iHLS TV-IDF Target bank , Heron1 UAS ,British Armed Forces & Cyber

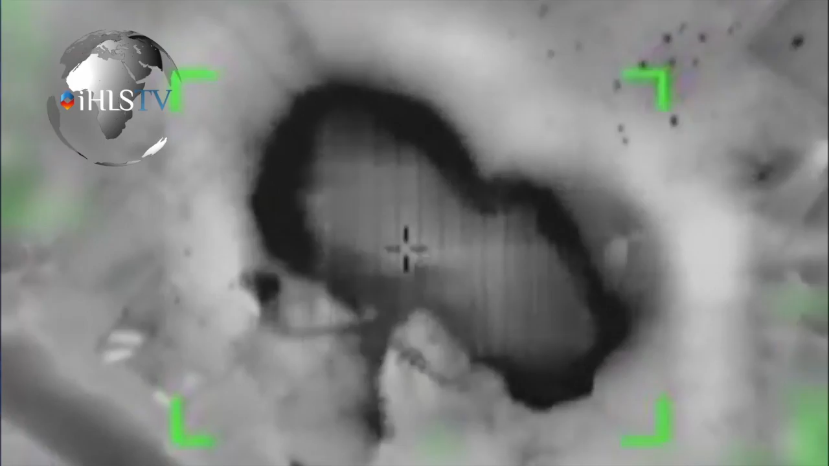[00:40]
identified by aerial sensors mainly on unmanned air systems. The IAF has so far used more than